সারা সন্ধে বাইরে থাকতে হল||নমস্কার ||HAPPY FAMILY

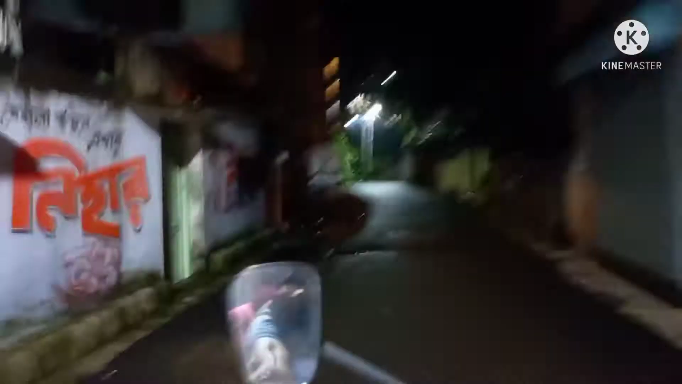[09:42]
এই যে বড় বিল্ডিংটা দেখো, এই যে আমাদের ফ্ল্যাটের সামনে চলে এসেছি।